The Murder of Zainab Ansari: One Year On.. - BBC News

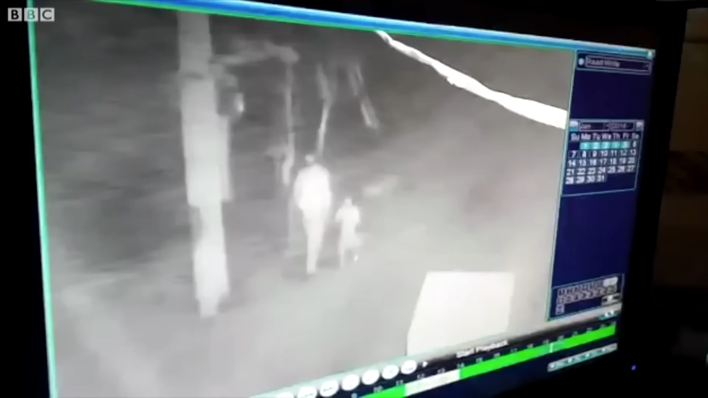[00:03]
Six-year-old Zainab was last seen alive in this CCTV footage, being led away from a street near her home by the man who would murder her.